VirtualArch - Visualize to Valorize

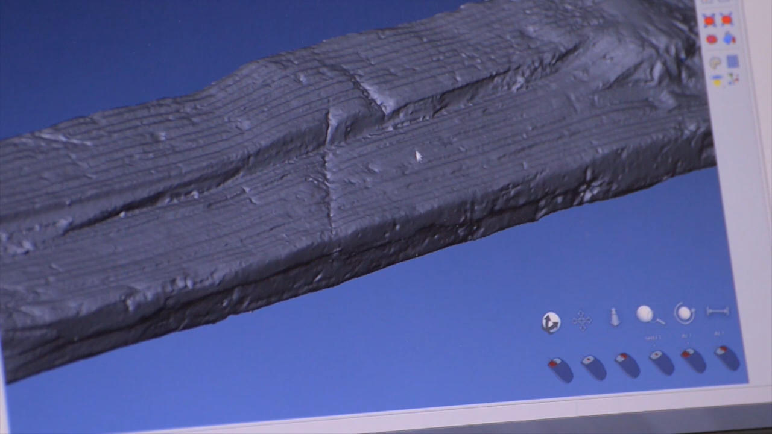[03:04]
It is the oldest and best preserved winch in European mining archaeology.
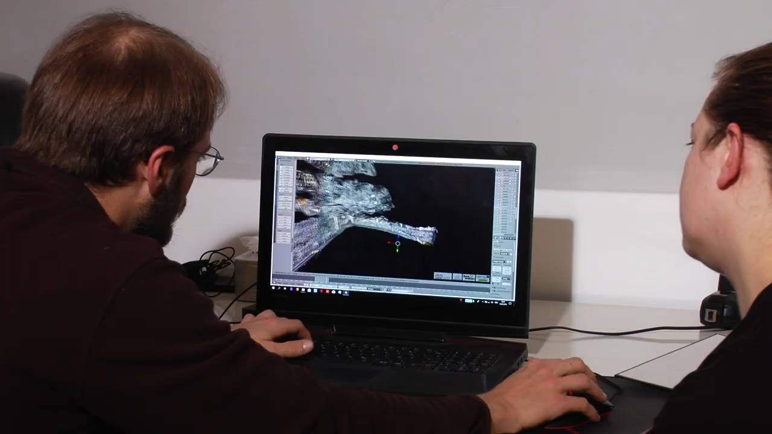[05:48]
With them, it is possible to generate a 3D model of the excavation tunnels and further a
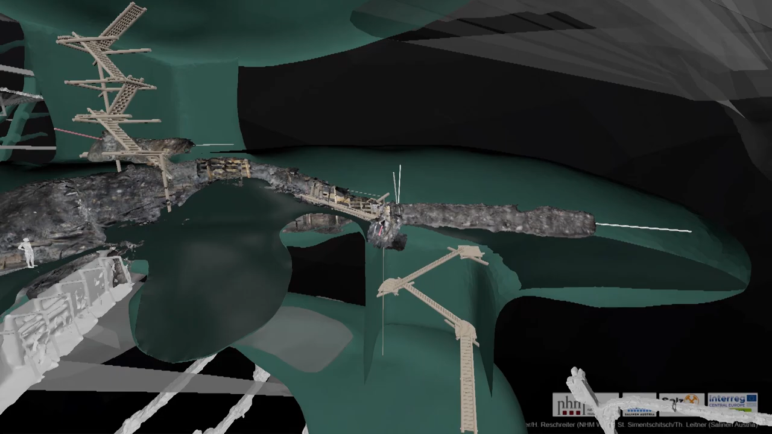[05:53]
reconstruction of the Bronze Age galleries with their staircase.
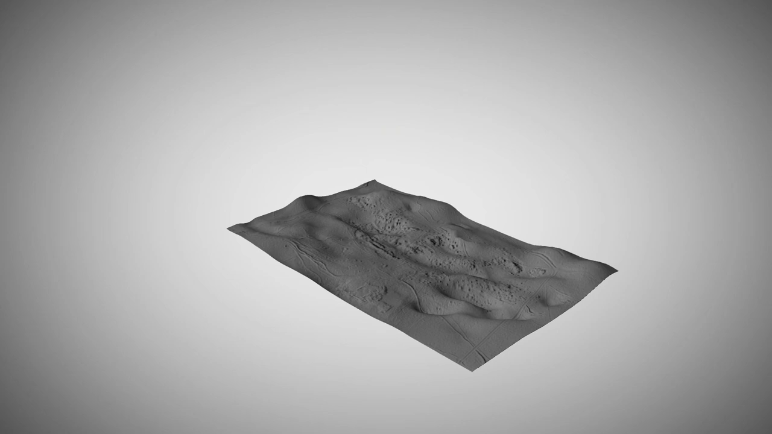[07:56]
It is possible to filter out reflections from vegetation, creating a digital terrain model of the Earth's surface.
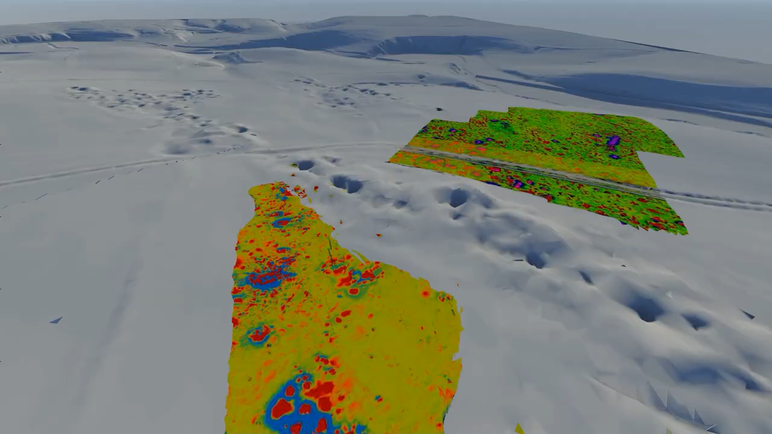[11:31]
The measurement results are displayed graphically,
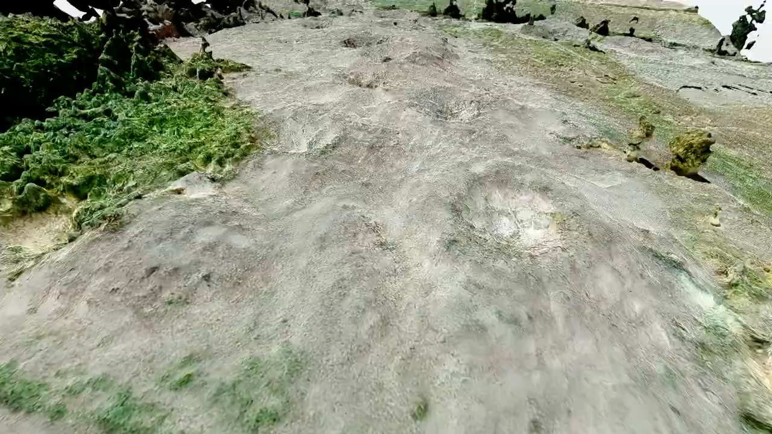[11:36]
providing the archaeologist with an insight into the structures of the site hidden beneath the Earth's surface.
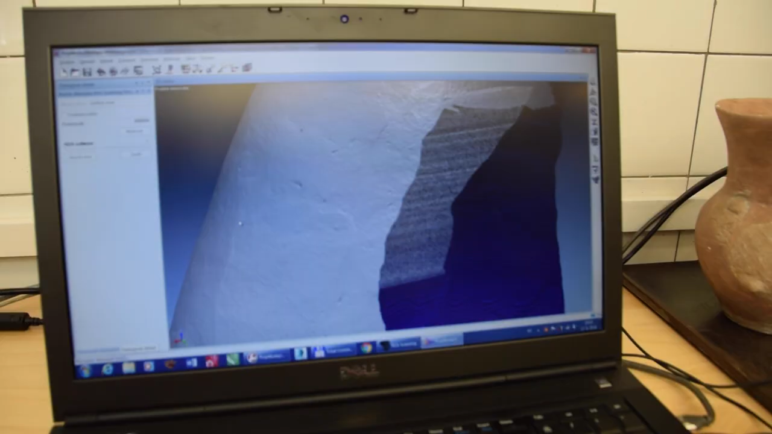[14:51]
The output consists of 3D models which are useful for virtual reconstructions or presentations.
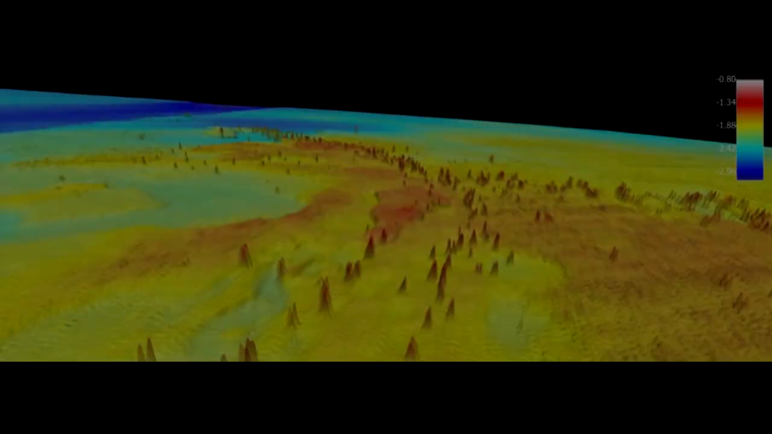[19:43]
This hydroacoustic survey creates an accurate bathymetric map. It can also help to discover and visualize submerged objects. Aerial photographs were used to create a geo-referenced orthomap of the site,
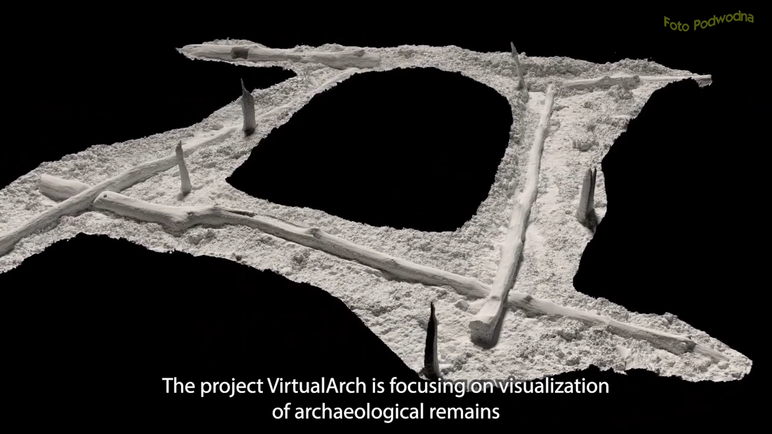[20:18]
Project VirtualArch is focusing on visualization of archaeological remains which are not accessible to the general public.
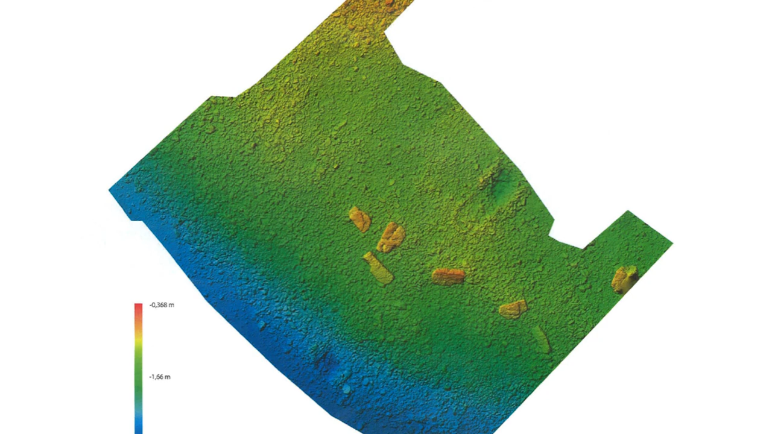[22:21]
a digital elevation model was created.